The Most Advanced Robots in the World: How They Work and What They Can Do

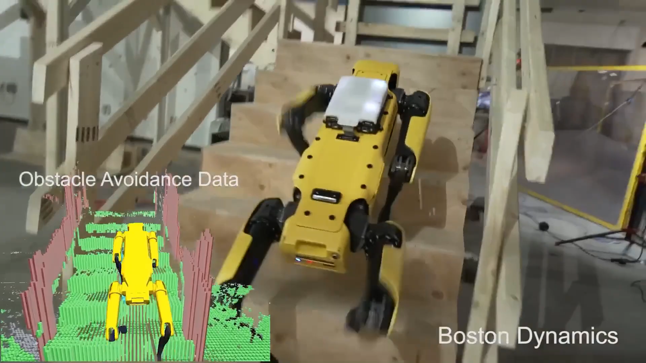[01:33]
Its array of cameras and sensors, coupled with a modular design,